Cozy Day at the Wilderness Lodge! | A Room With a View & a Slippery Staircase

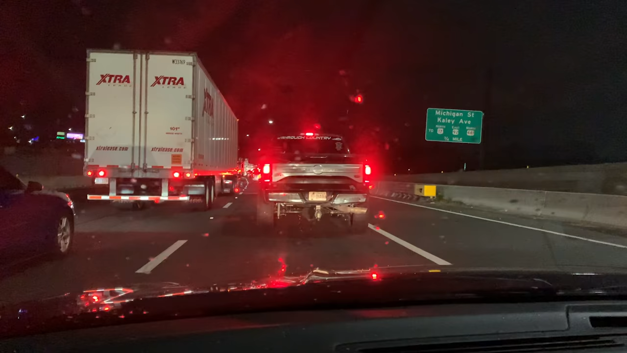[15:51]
Well, this isn't just comical to add to the evening. It is almost one in the morning and I decided to go to Wilderness Lodge to get our stuff rather than wake up early and go check out because all of our stuff is there. And the moment I get an I-4, quarter to one in the morning and of course there's stop and go traffic.